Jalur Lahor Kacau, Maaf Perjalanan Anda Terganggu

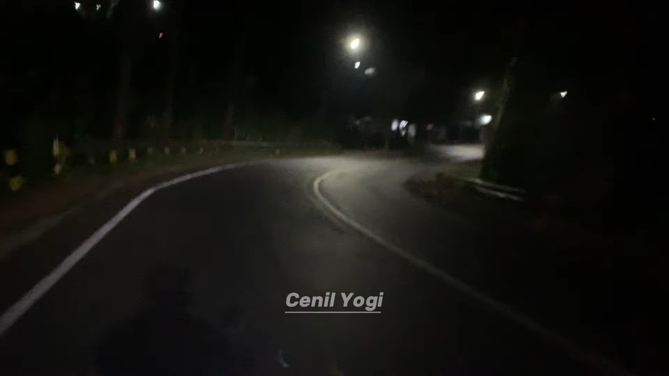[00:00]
dapat info ada yang nggak kuat nanjak, kita cek lokasi. Jadi barongan pring. Sepertinya SH. Soalnya tadi yang terakhir turun SH.
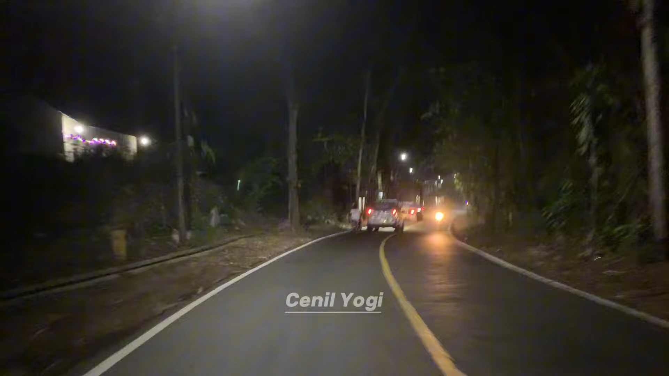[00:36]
Terus disusul dua gandengan. Oh ya betul, itu macet di depan.
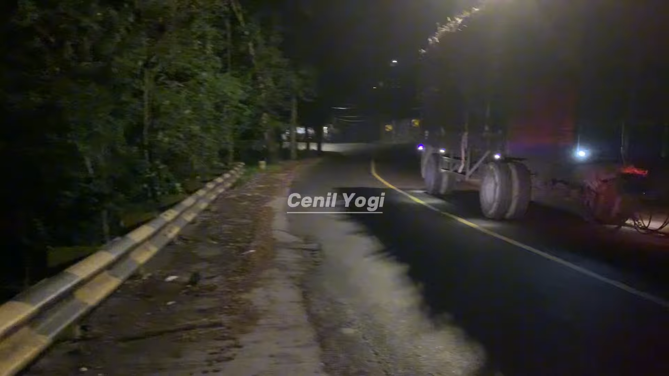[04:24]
Ini terakhir yang ada beberapa dari atas. Ini mulai mengular dari sini bosku.
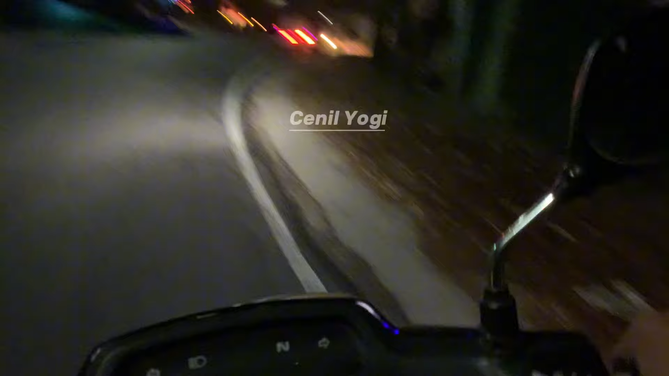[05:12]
Di kemacetan yang daerah Blitar ini.